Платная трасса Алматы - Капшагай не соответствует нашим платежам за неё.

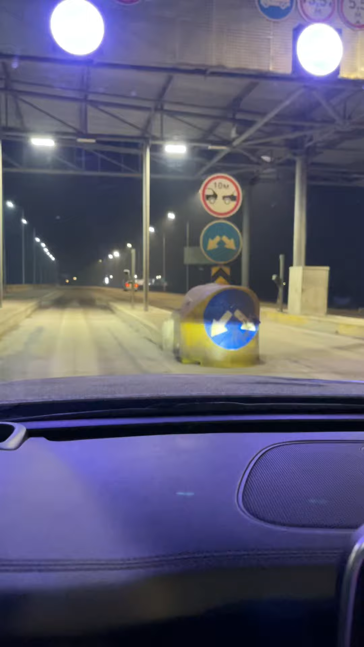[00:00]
это сам пункт оплаты вот смотрите какая грязь у них здесь они просто помыть не могут знак вот это оторвался просто какой позор заезжаешь грязь вот действительно грязь бабки берут миллиарды гребут миллиарды вот это помыть не могут элементарно все
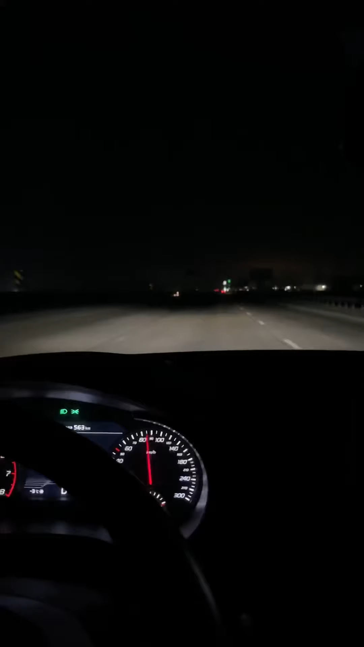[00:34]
за 9 месяцев по данным до кап инфо капчуга инфо вот это вот именно отрезок казах тоже собрал более миллиарда деньги ничего не отражает не видно только вот по 1 вот видите вот одна полоска ну под едем по ней ориентируемся и все не освещение нифига включать дальнего смотреть вот знака не